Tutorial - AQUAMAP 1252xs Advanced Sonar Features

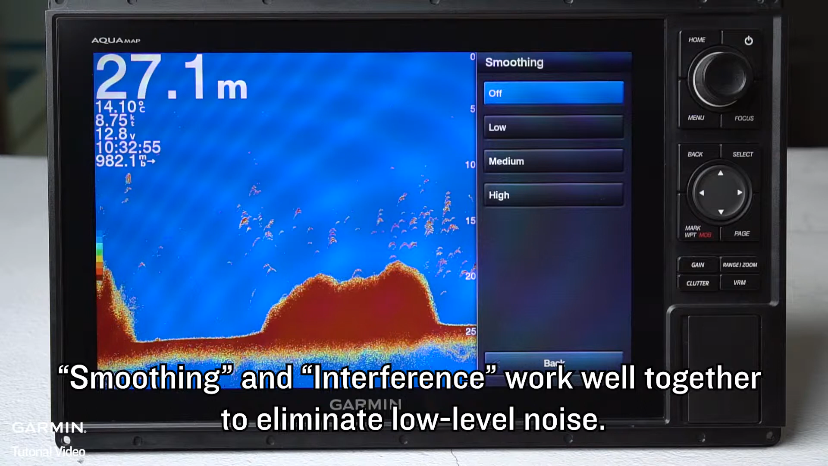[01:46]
On screen: depth 27.1 m, water 14.10°C
Time variable gain compensates for propagation loss of sound.
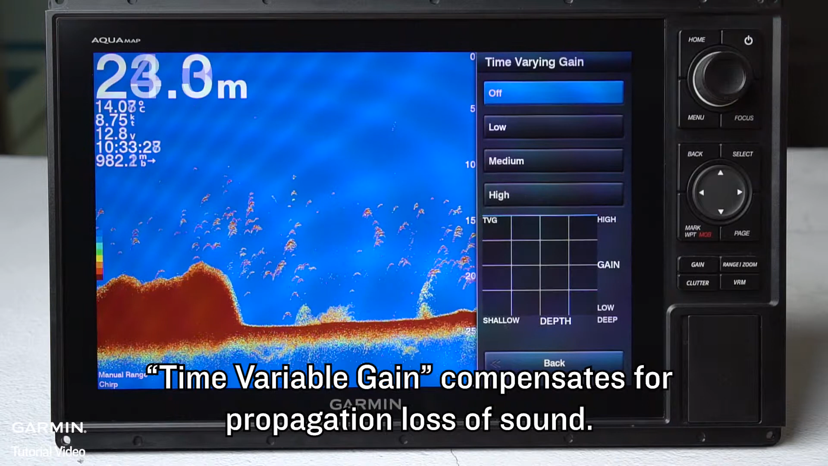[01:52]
By applying different gains to different returns over time,
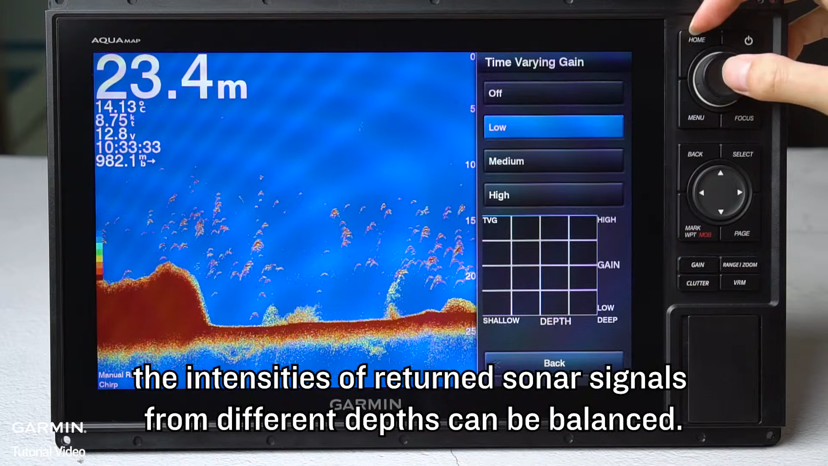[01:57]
On screen: depth 23.4 m, water 14.13°C
the intensities of returned sonar signals from different depth can be balanced.
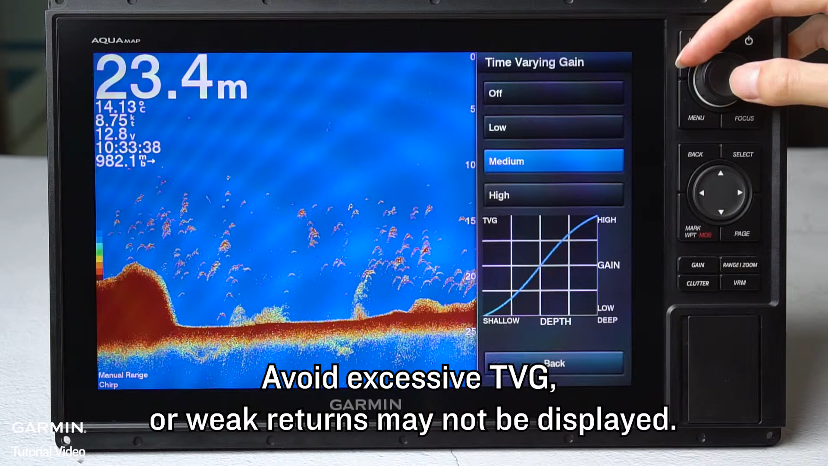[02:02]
On screen: depth 23.4 m, water 14.13°C
Avoid excessive TVG or weak returns may not be displayed.
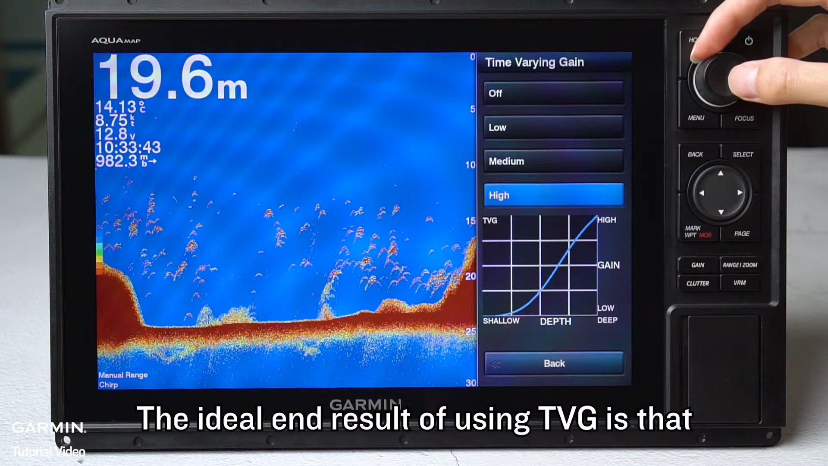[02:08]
On screen: depth 19.6 m
The ideal end result of using TVG is that if you increase gain until you see a lot of clutter on the screen,
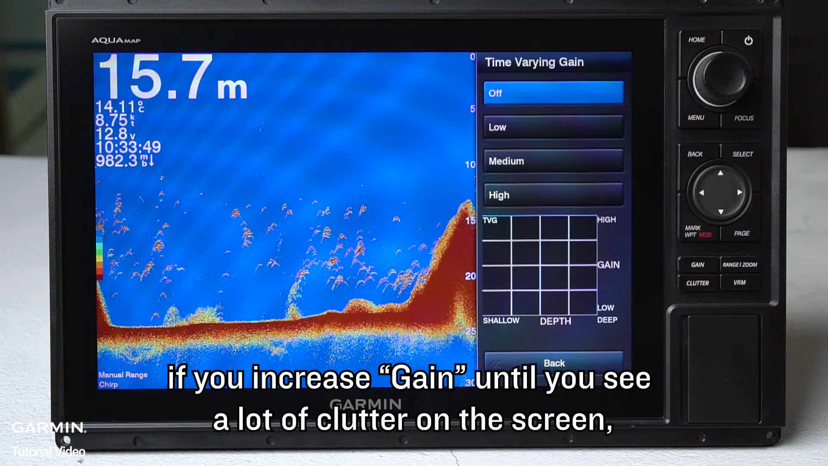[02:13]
On screen: depth 15.7 m
the amount of clutter should spread evenly throughout the depth of water. Color filter is similar to color limit.
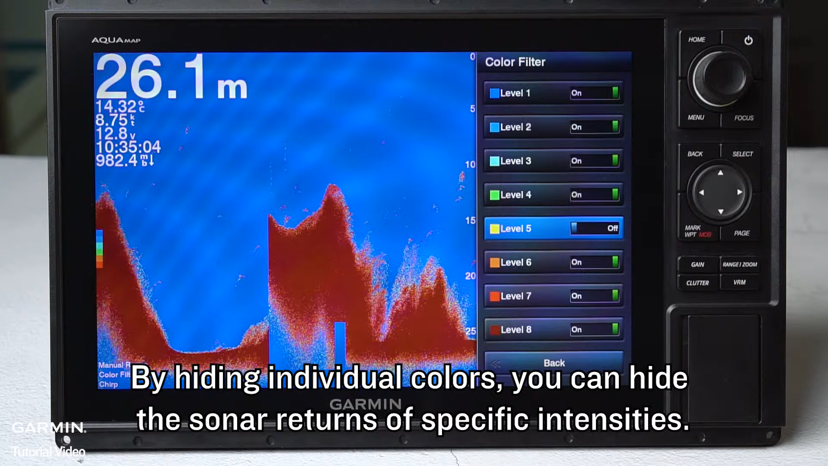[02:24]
On screen: depth 26.1 m
By hiding individual colors, you can hide the sonar returns of specific intensities.
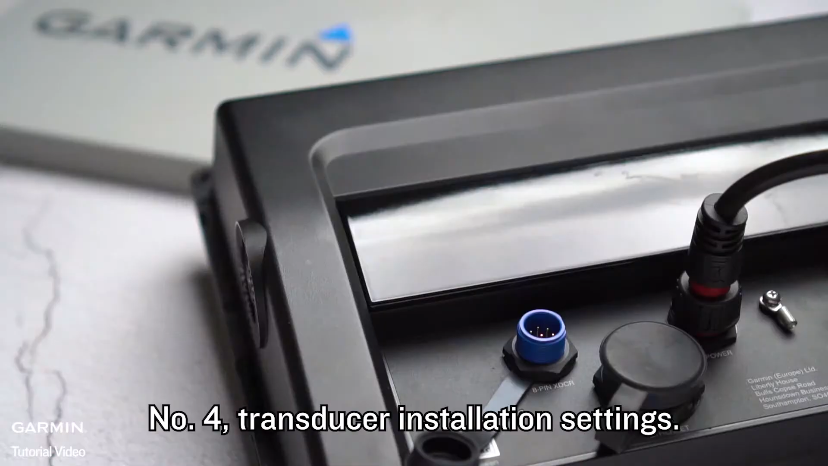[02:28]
Number 4. Transducer installation settings. When a Garmin transducer is installed,
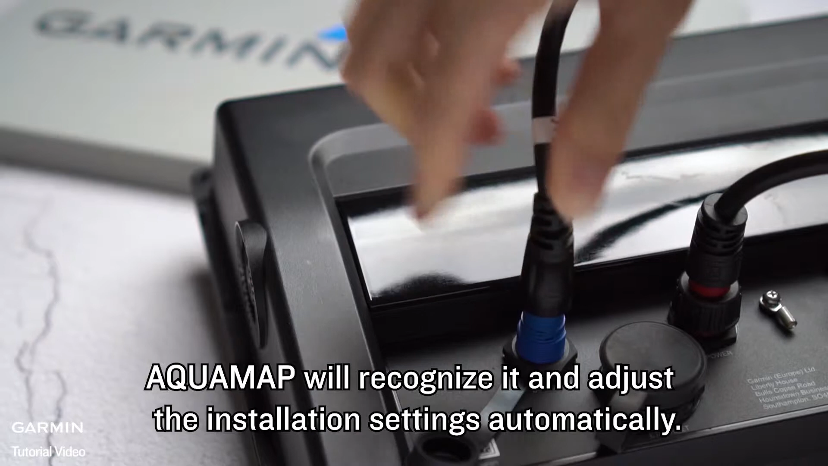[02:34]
Aquamap will recognize it and adjust the installation settings automatically.
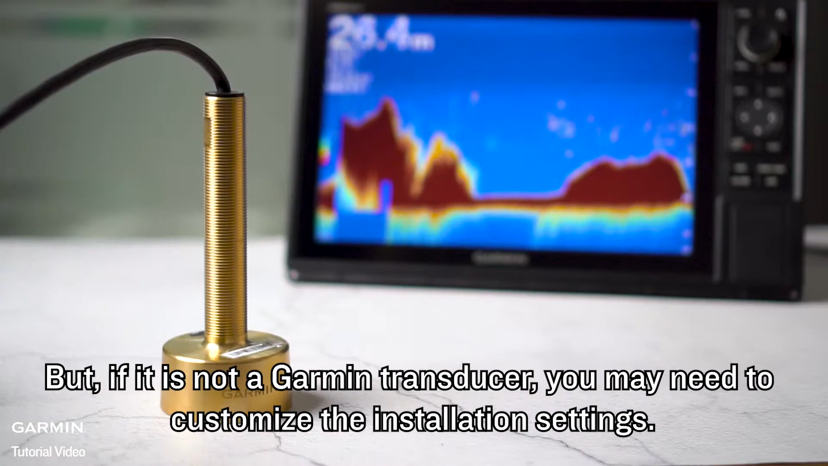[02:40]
But if it is not a Garmin transducer,
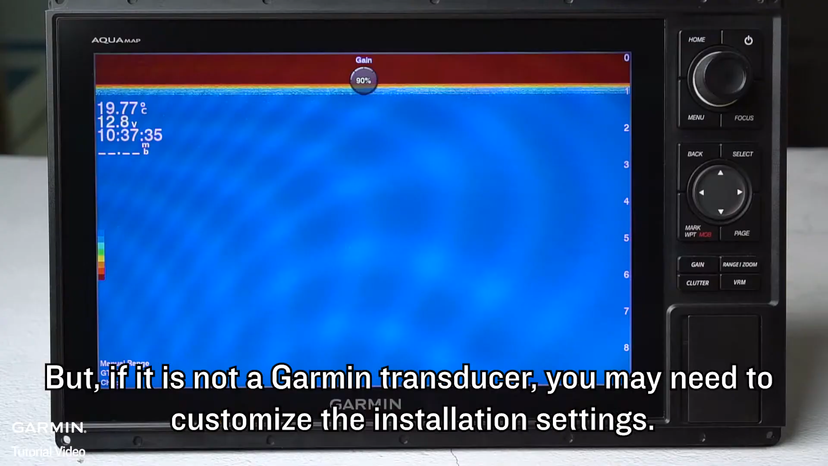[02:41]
On screen: water 19.77°C
you may need to customize the installation settings. Press Menu, Sonar Setup, Installation.